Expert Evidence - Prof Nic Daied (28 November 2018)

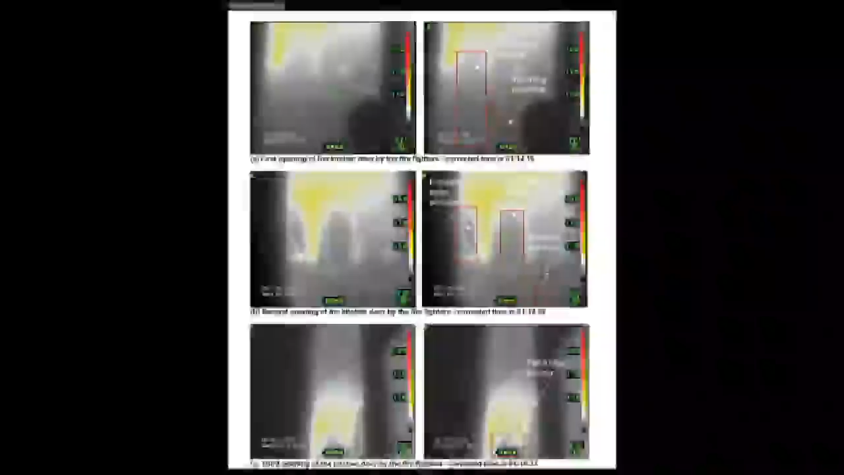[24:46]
So what you're looking at is on the left-hand side of the photographs is an unmarked up image. So that's the image that was directly taken from the thermal imaging camera. On the right-hand side, corresponding to each of those photographs, so for A, B, and C, I've placed what I believe to be the positioning of some of the appliances that were within the kitchen. If we take photograph A first, or the two photographs connected with A first, this was the first, this was the
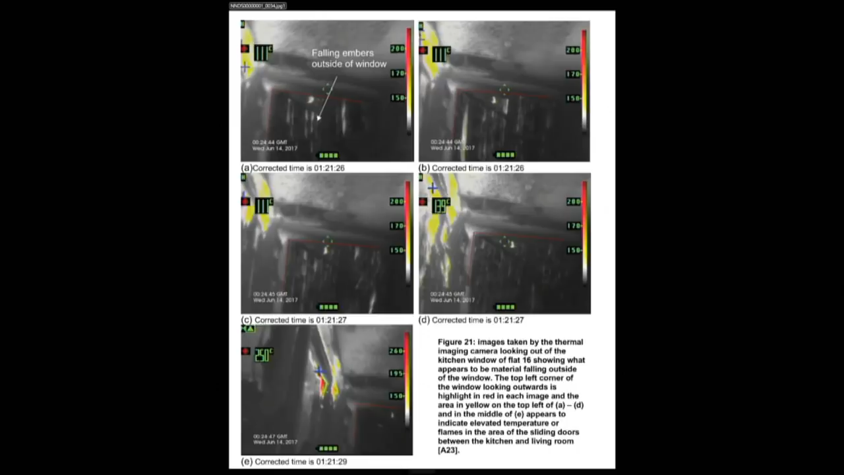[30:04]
The large kitchen window is on this side, on the left-hand side.
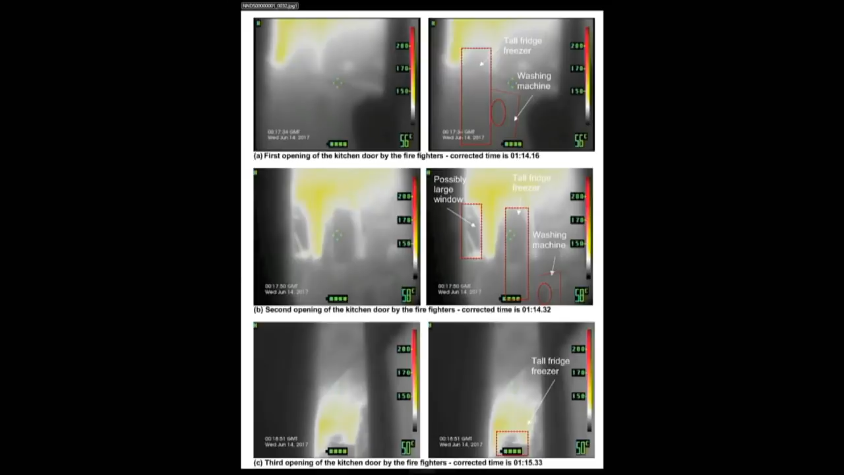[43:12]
And again, just for the avoidance of doubt, those are the images you relied upon for identifying the area within the kitchen that you consider contains the area of origin. These were, but I also used the thermal imaging
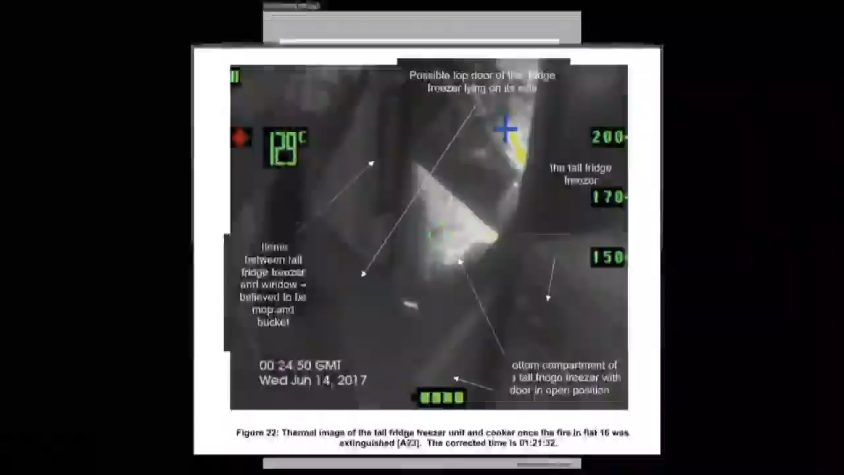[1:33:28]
This is a still from the thermal imaging camera
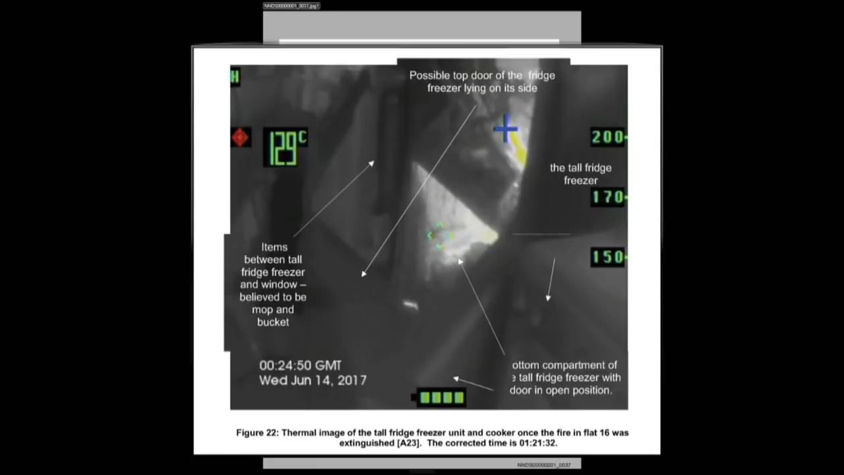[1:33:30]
On screen: spot 129°C
just after the firefighters have extinguished the fire, the majority of the fire, in the tall fridge freezer. What it depicts, I'll stand up again.